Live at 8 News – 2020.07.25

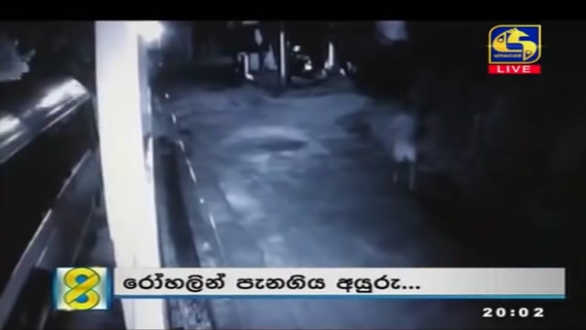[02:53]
කොටකලිසම කැඳ අදාළ පුද්ගලයා අංගොඩ බෝවන රෝග විද්‍යායතනයෙන් පිටතට පැමිණෙන අයරු CCTV දර්ශනවල මෙලෙස සටහන්ව තිබෙනවා. පසුව ඔහු නිවසක තිබූ ඇඳුම් සොරාගෙන සිය ඇඳුම් එම නිවසේ වහලය මතට විසිකර පසුව පාපැදියකින් ගමන් කරන ආකාරයේ දර්ශනද මෙවන විට මාධ්‍ය වෙත නිකුත් කර තිබෙනවා.